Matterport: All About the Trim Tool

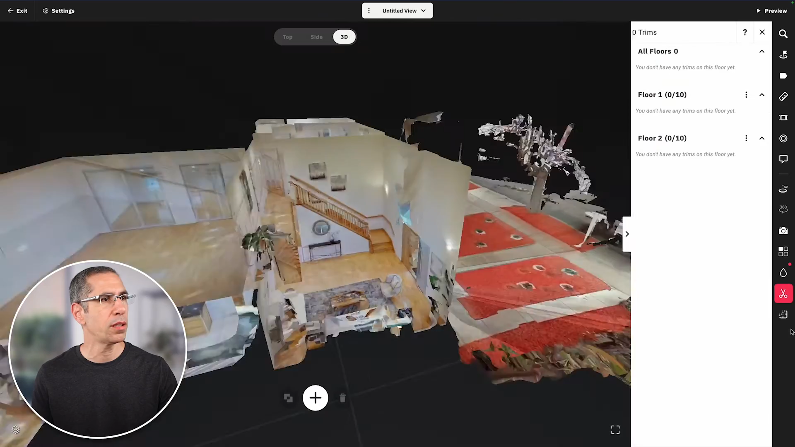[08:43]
and you can see there's my doorway i want to trim that away press the add trim move
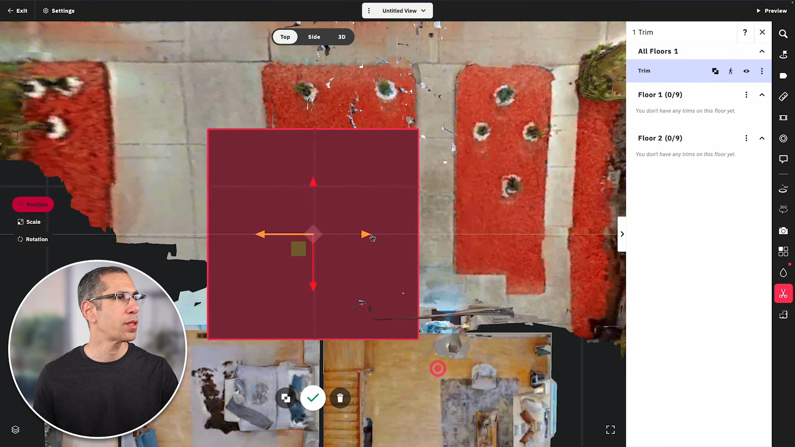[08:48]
this into place go back into top with number five to change this size quite a bit go
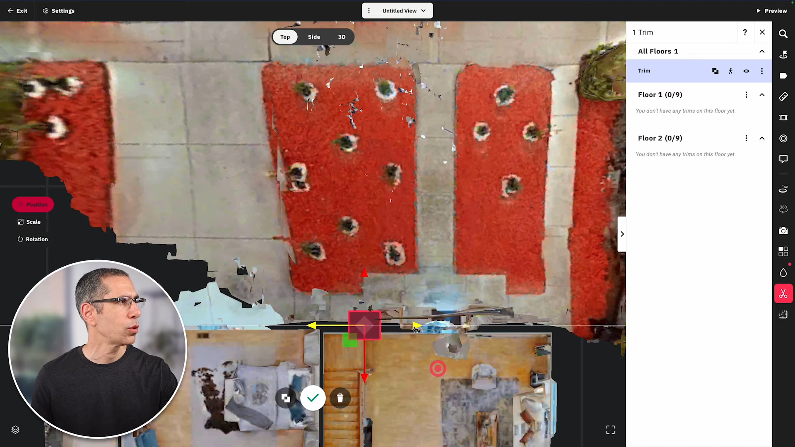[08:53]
back to adjust the position this time it's definitely going to help to see this in the 3d
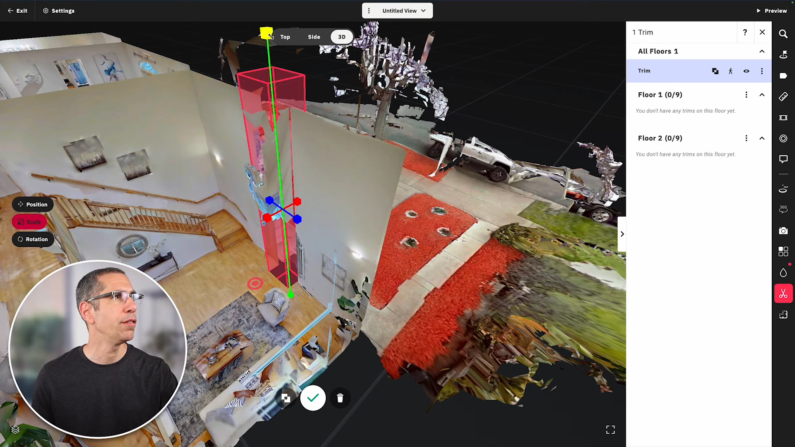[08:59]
view definitely much too big let's go back into scale i don't want to
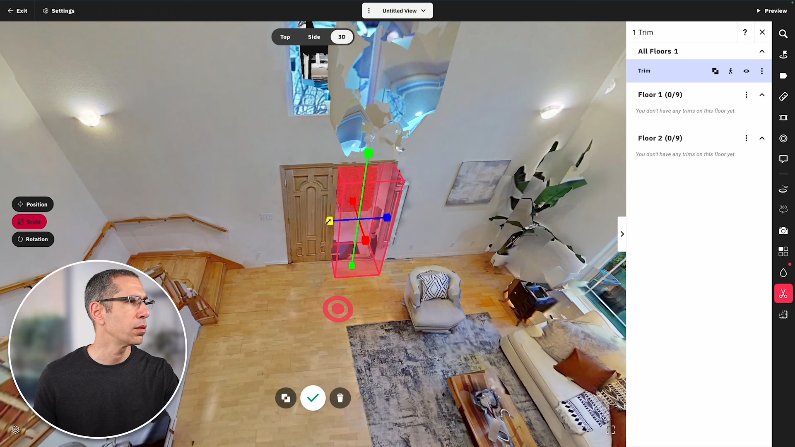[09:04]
get rid of the floor there but i do want to get pretty close right about there okay so that looks good
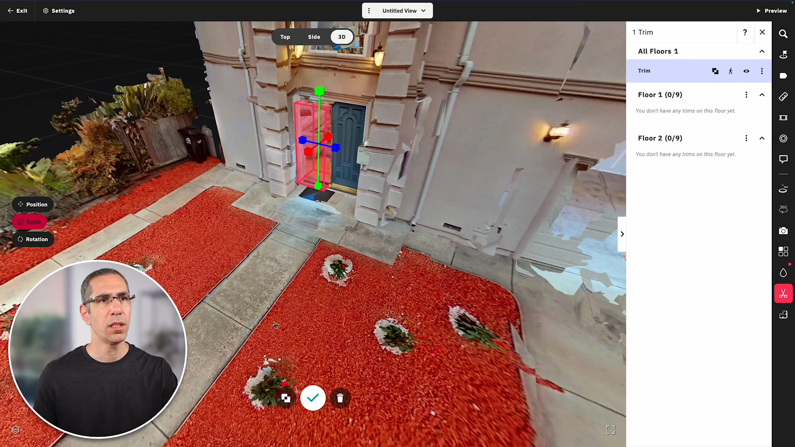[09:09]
i'm going to get out this tool and if i go back in here now when i move forward you can see that transition is significantly smoother it doesn't look like i just got hit in the face however i go back into the